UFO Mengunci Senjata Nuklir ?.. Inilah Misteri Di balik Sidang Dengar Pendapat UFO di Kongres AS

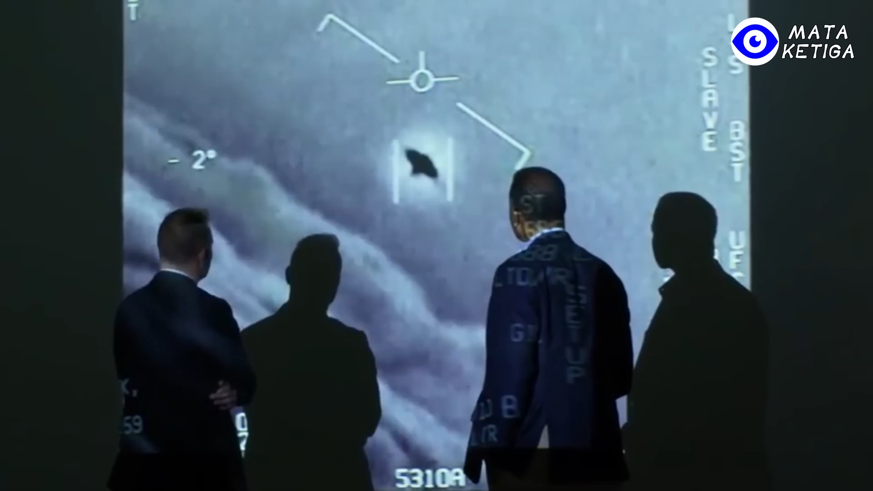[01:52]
Apa bedanya dengan UFO yang biasa kita kenal? Pada dasarnya, UAP dan UFO merupakan hal yang sama.
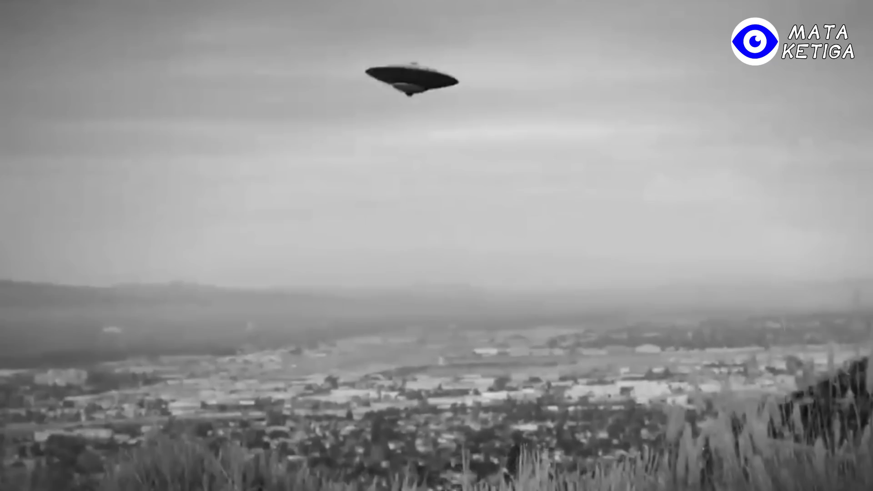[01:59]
UAP adalah singkatan dari Unidentified Aerial Phenomena, yang mana suatu fenomena udara yang tak dikenal.
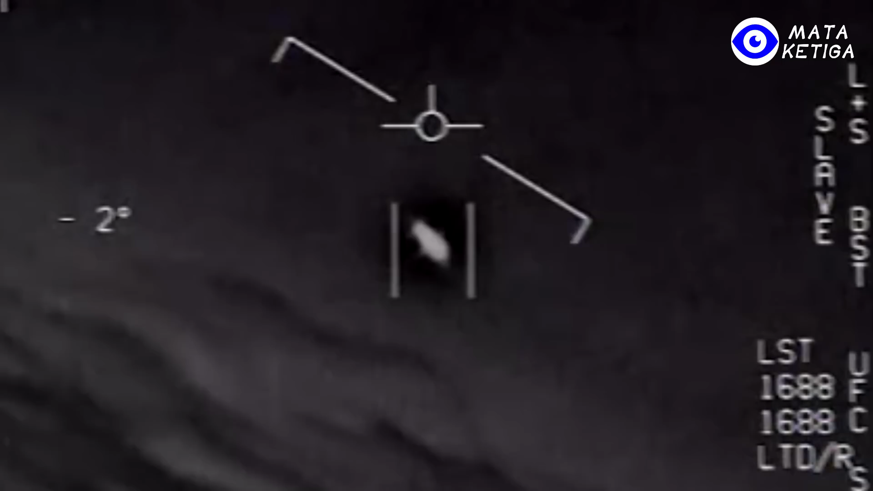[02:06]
Ini adalah cara baru bagi Pentagon untuk menyebut benda asing tak dikenal yang terbang di udara.
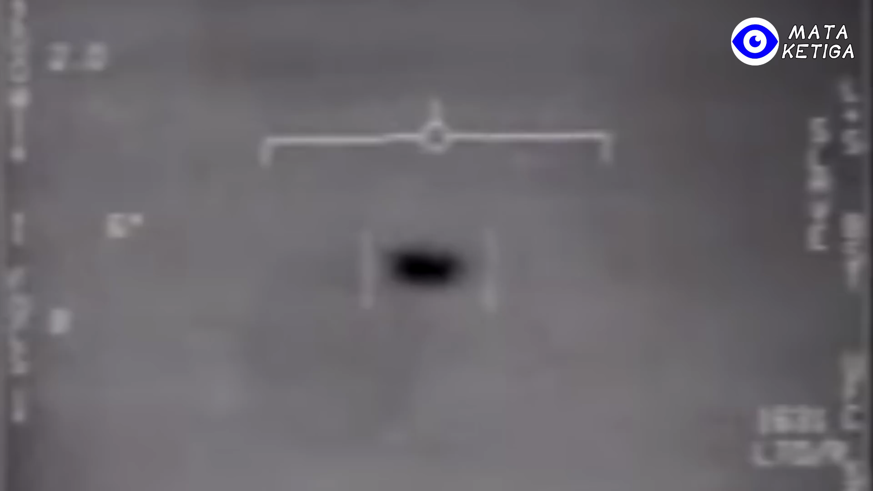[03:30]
Sebagian besar video ini direkam oleh pilot Angkatan
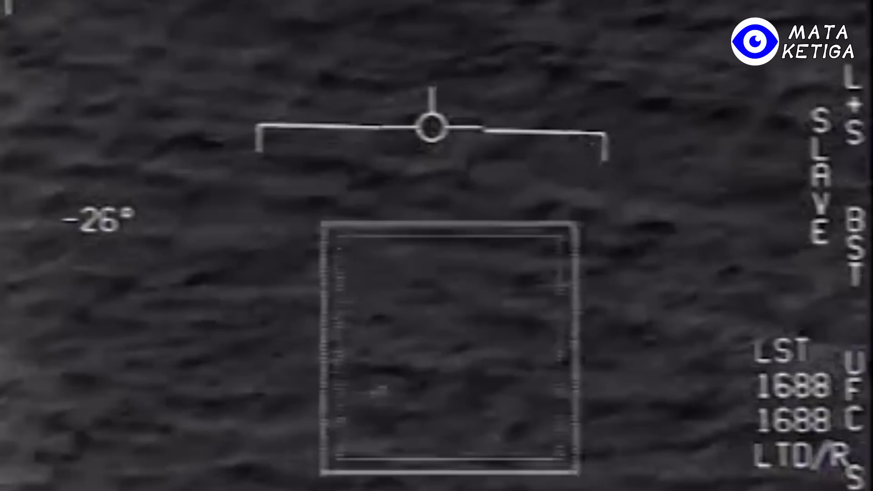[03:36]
Laut AS yang menampilkan objek misterius yang bisa melesat dengan kecepatan fantastis.
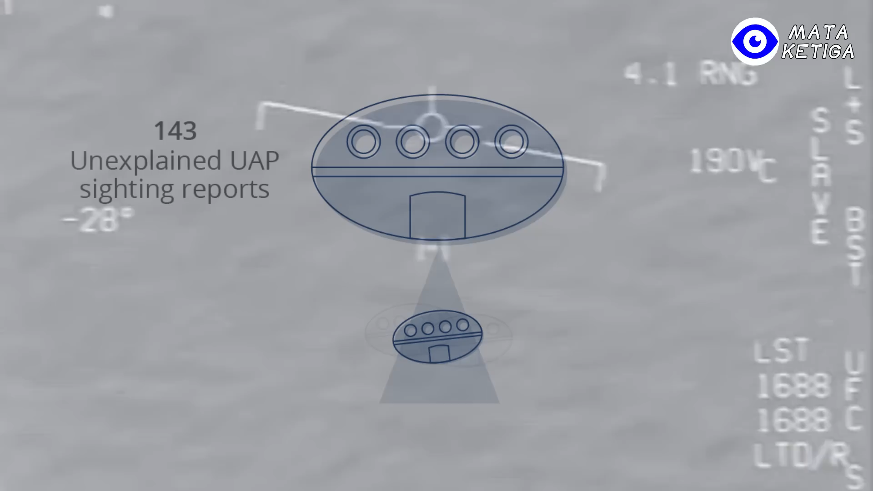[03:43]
Sebagian besar UFO yang dilaporkan merupakan objek dengan bentuk fisik.
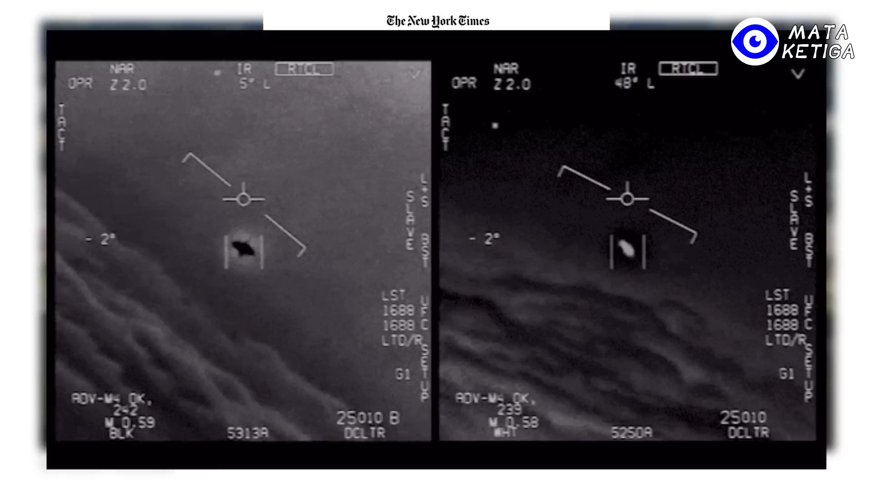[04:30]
kesaksian pilot Angkatan Laut dan Awak Radar yang menemukan benda-benda aneh di udara.
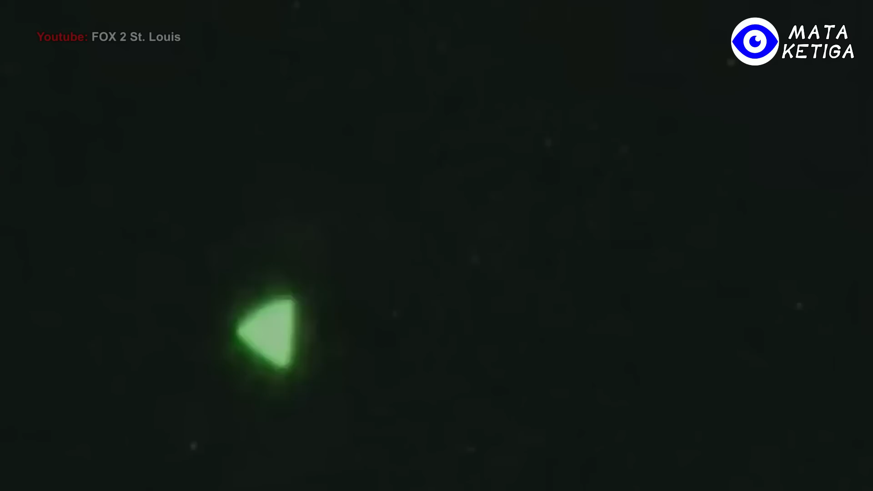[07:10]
Salah satunya menunjukkan objek berbentuk segitiga yang berkelap-kelip di langit, yang kemudian ditentukan sebagai artefak visual cahaya yang terlihat lewat kacamata penglihatan malam.
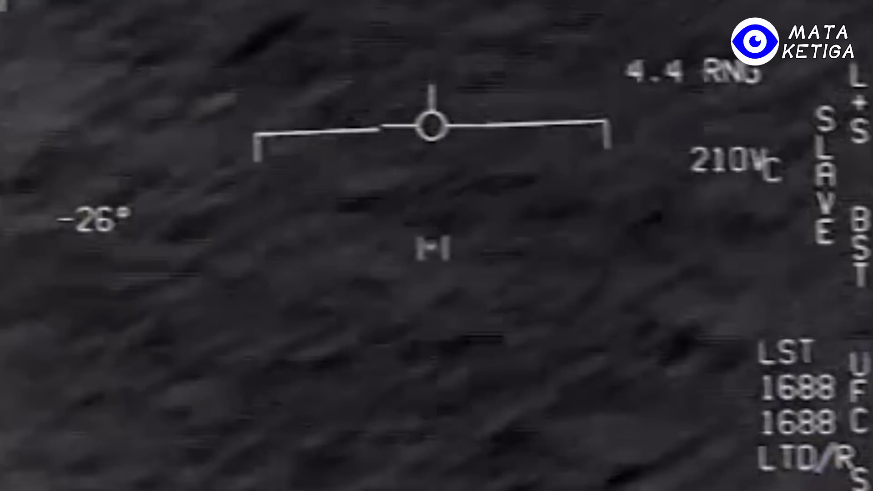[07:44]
termasuk video tentang objek misterius yang bergerak dengan kecepatan dan manuver yang tidak dikuasai teknologi penerbangan yang diketahui saat ini. Selain itu juga tidak memiliki sarana propulsi maupun permukaan kontrol penerbangan yang dapat dilihat.